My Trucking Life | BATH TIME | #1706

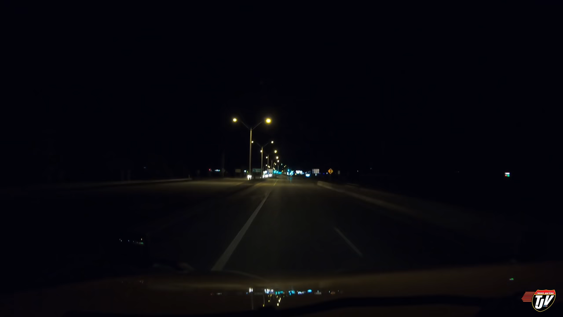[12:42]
We've already gone through Wausau, Wisconsin, and I just turned on to US 10. And this is supposed to take me to Appleton, apparently. Not sure exactly where I am. I don't come through this part of Wisconsin that often. There's a quick trip over there. I don't know where I'm going to spend the night, either. I kind of like Wisconsin, because most of Wisconsin's off the beaten path for me and a lot of the traffic going through, right?